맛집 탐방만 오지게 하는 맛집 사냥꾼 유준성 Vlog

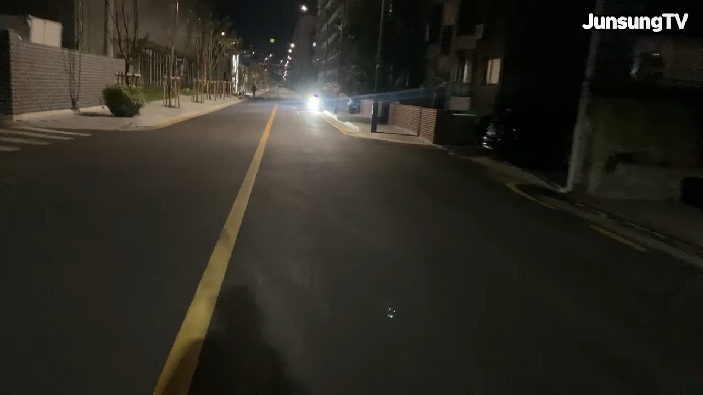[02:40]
한강에서 집에 가는 길에 이렇게 내리막길이 가파른데 가끔씩 이렇게 스피디함을 즐긴답니다